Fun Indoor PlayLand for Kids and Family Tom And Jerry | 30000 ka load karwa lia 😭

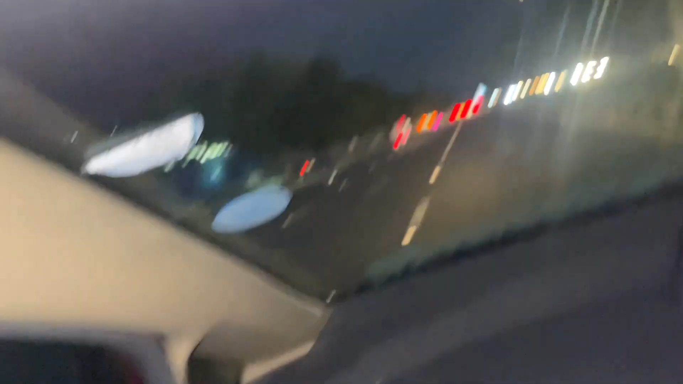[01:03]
ये देख सड़क भी अंधेरी है आगे, ये फ्लैश का लग रहा है,
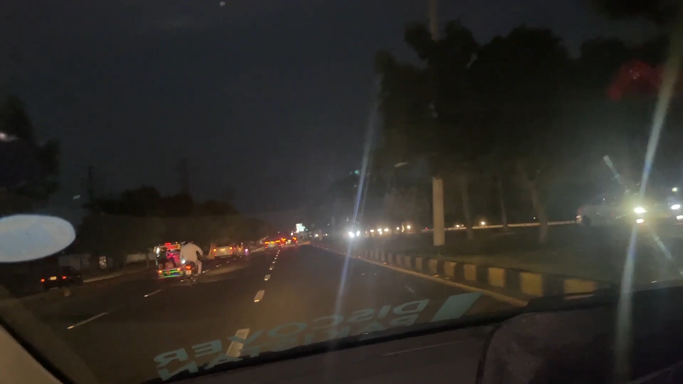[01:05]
अंधेरी सड़क है, देखो दरख्त भी लगे, दरख्त भी है, तुझे बड़ा पता है दरख्तों का।